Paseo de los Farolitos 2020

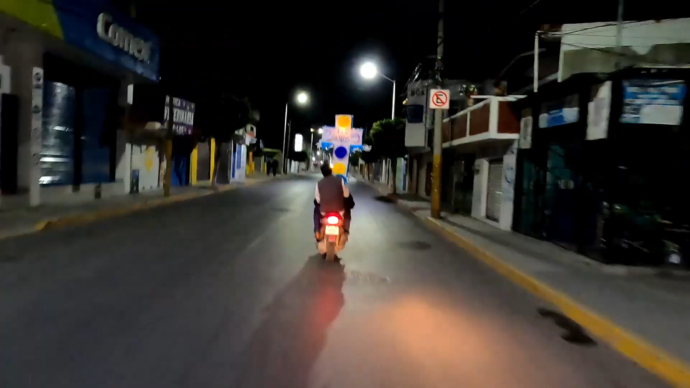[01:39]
Seguirá por avenida 16 de septiembre.
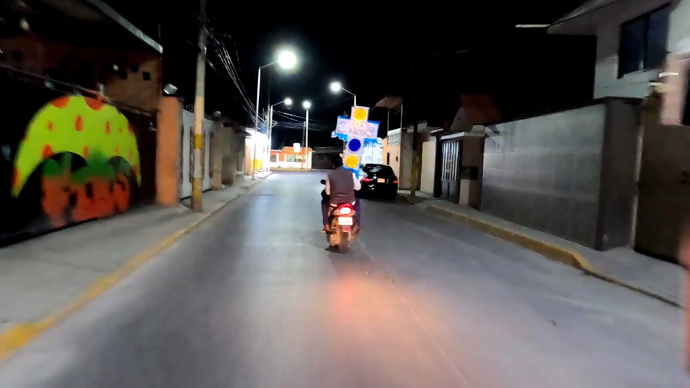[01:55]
Para continuar por la avenida Joaquín Montenegro.
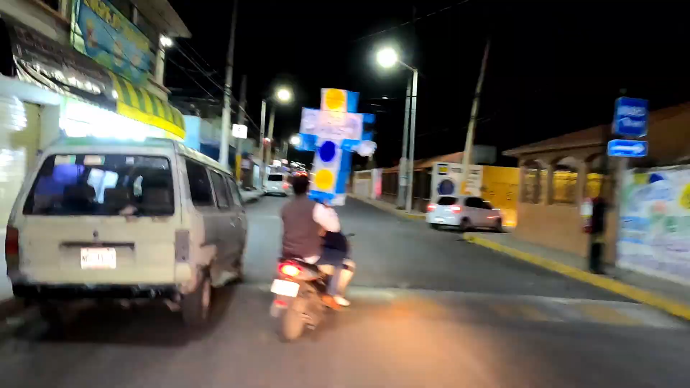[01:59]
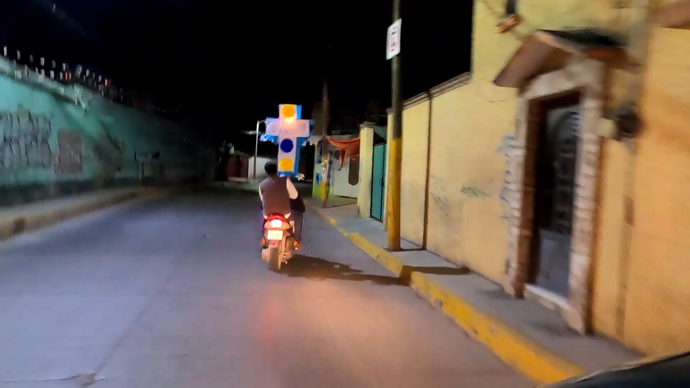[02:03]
Continuará por calle Morelos, para tomar la calle Josefa Ortiz de Domínguez. A continuación, tomará la calle 5 de Febrero, dejando la capilla del refugio del lado izquierdo. En la calle Insurgentes, dará vuelta a la izquierda pasando por la capilla de San Antonio el cuadro. Para continuar por la calle Talleres, hasta llegar a la capilla de la Piedad. Dará vuelta a la izquierda en la calle Ignacio Ramírez.
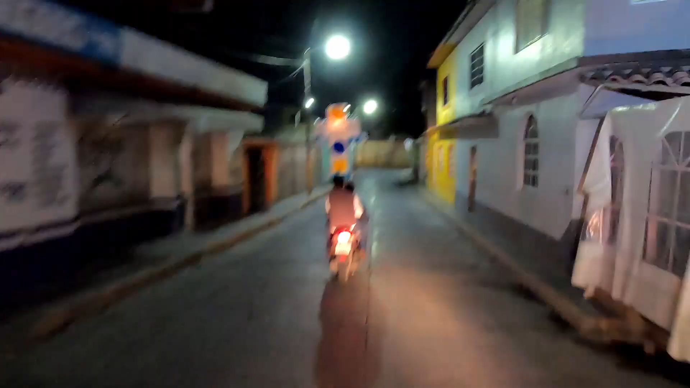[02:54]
Hasta llegar a espaldas de la parroquia de Nuestra Señora de Loreto. Finalmente, dará vuelta a la derecha para salir a la Plaza Hidalgo, donde termina el recorrido en el kiosco.